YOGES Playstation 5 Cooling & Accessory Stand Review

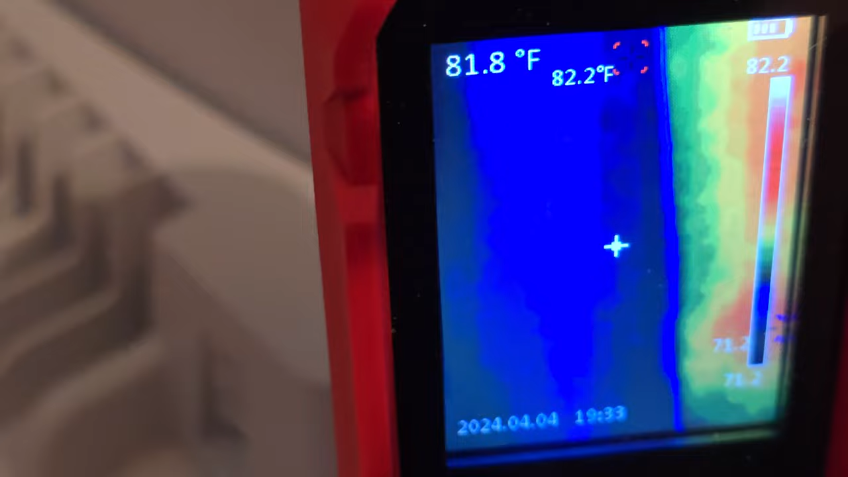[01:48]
On screen: spot 81.8°F, max 82.2°F
Luckily my dad recently picked up a thermal camera and from our investigation the front area of the PS5 between the USB ports and the power buttons seems to be the sweet spot for external temperature gauging.
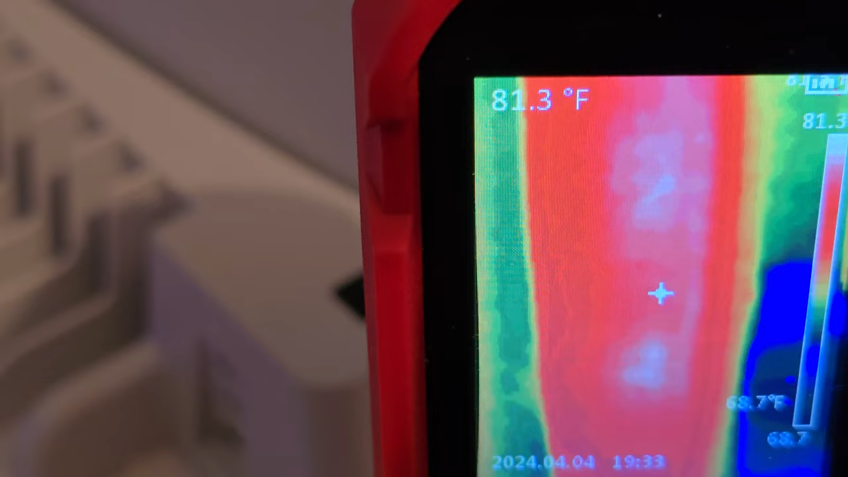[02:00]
On screen: spot 81.3°F
The massive heatsink inside our PS5 model is located just behind this area as well as other components that get very hot. But why not use the stand's built-in temperature reading you say?
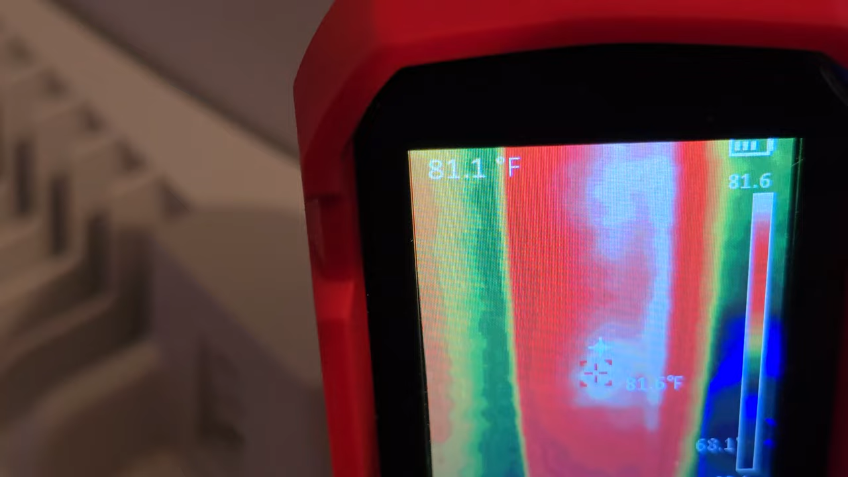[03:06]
On screen: spot 81.1°F
And while the fan was running on its highest settings we saw a low of 79.8 degrees Fahrenheit which is an improvement of minus 4.2 degrees Fahrenheit. And could I say Fahrenheit anymore in this video? As you can see these white hot spots dissipate visually quite drastically on our thermal optics.
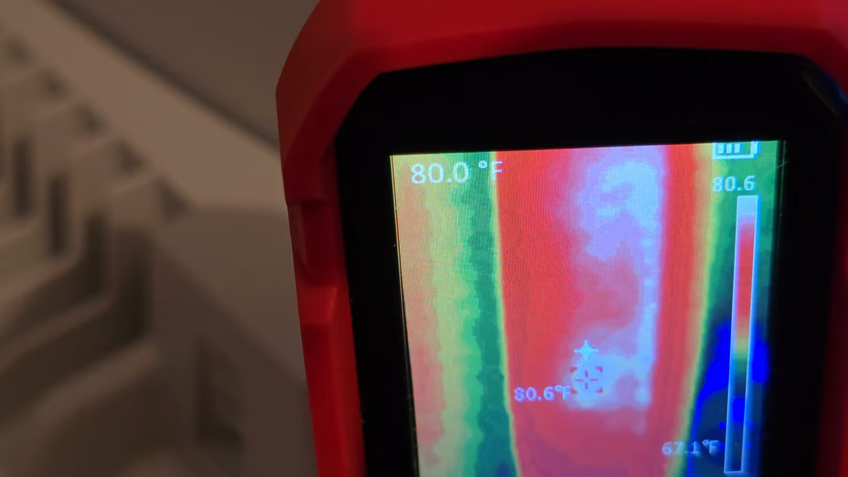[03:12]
On screen: spot 80.0°F, max 80.6°F, scale bottom 67.1°F
As it turns red it's cooling so the fan is doing its job to cool things down internally. As a stress test we tried Astro's Playroom which is reported to push temperatures quite a bit within the PS5.
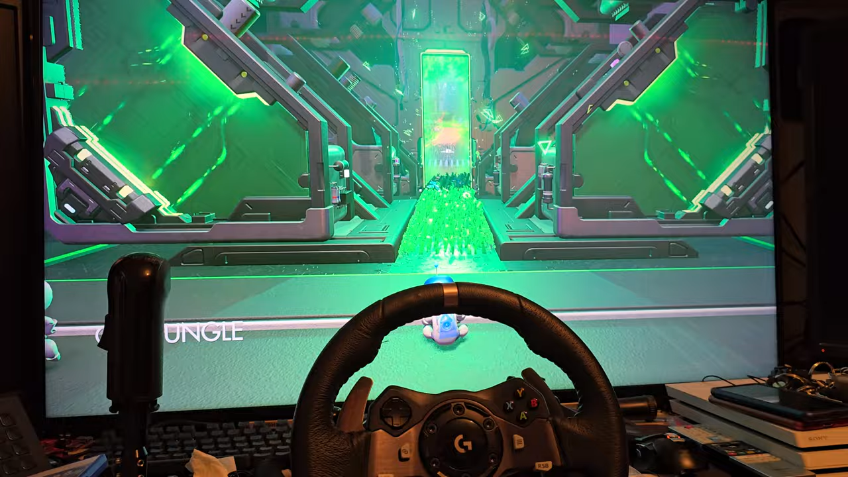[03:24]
Stood still at the entrance to GPU jungle for all testing,
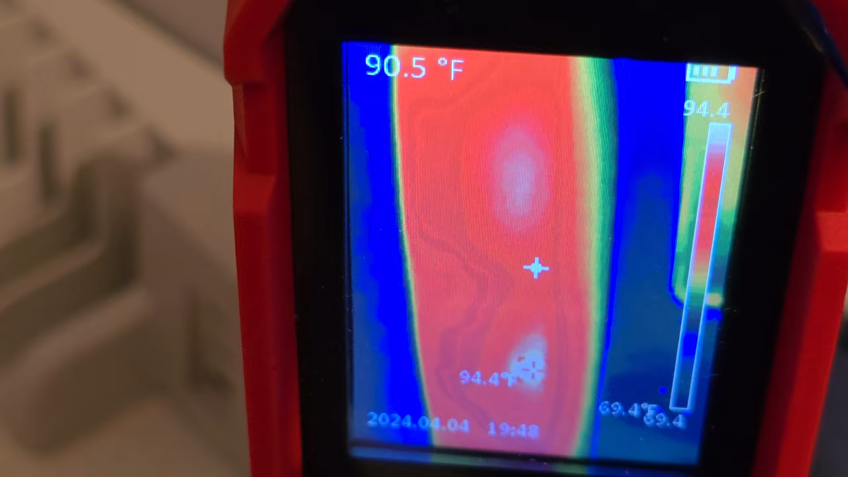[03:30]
On screen: spot 90.5°F, max 94.4°F
without cooling we reached a temperature of 94.4 degrees Fahrenheit. But with the stand's fan running full for about 15 minutes we got a low of 93.5 degrees Fahrenheit which is still an improvement
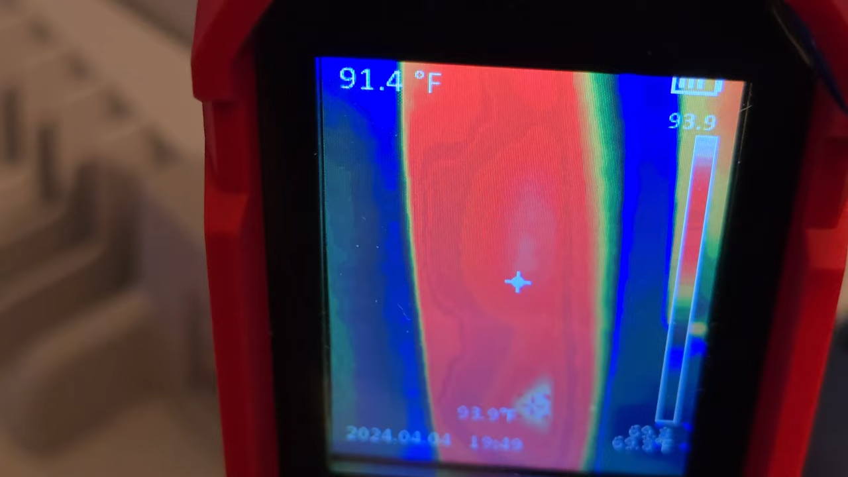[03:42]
On screen: spot 91.4°F
albeit a small one at minus 0.9 degrees Fahrenheit for something that pushes the console quite hard for some reason.
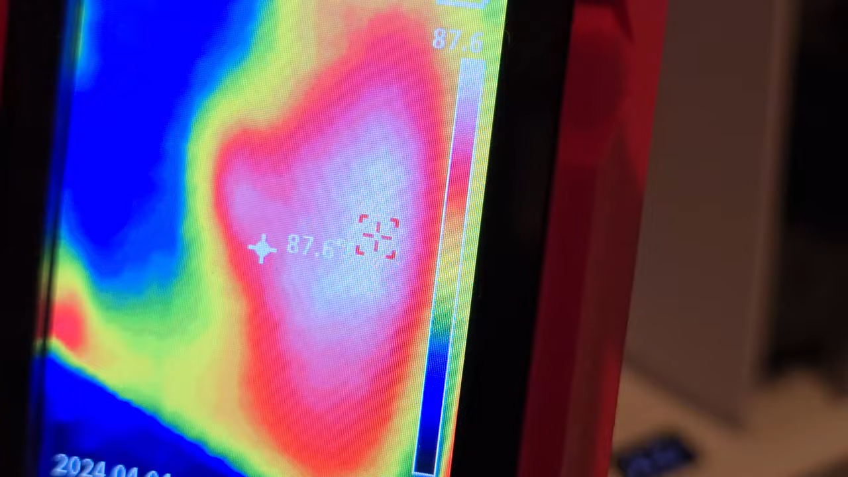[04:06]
Plus you get the added bonus of two controller charging stations and a place for some of your most played games. We did try to simulate a normal location for the console by putting a board behind it to catch hot air also as you can see in the footage and the hot spot from the PS5's back fans was noticeably hotter with the Yoges stand fans on meaning that the fan of the stand is also kicking out a lot more hot air in that location.
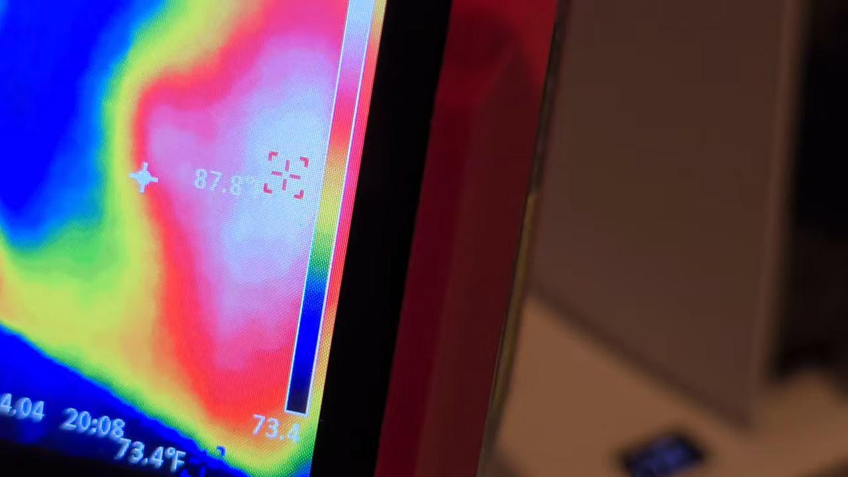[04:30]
As it is intended and stated by Yoges, more hot air out means less hot air inside your console which is always a good thing.